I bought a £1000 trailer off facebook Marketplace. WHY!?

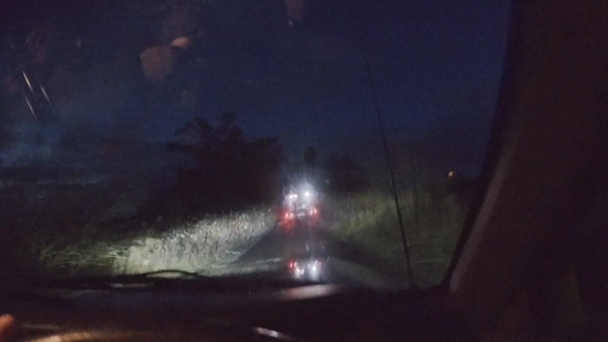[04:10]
Looks solid, it's touching obviously a couple of branches, but the actual advertising board itself isn't moving at all.